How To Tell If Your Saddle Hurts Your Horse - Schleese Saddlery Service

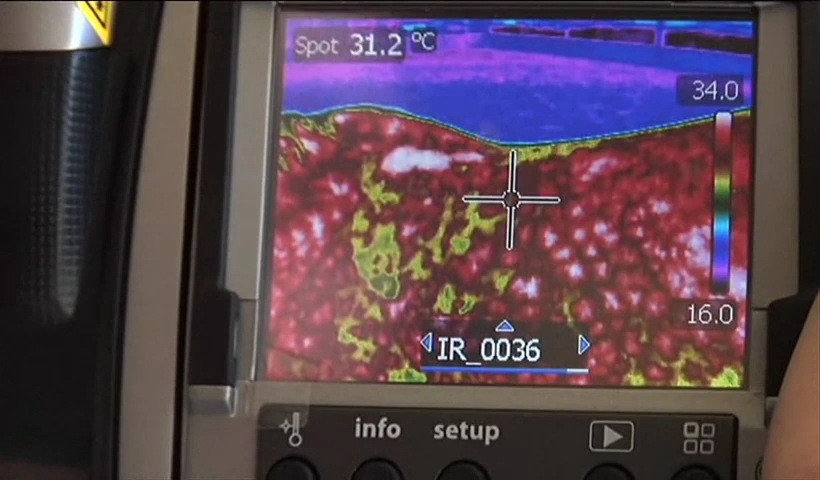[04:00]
On screen: spot 31.2°C
The white spot on the withers is a thermographic image revealing heat and inflammation caused by pressure points from a pinching saddle.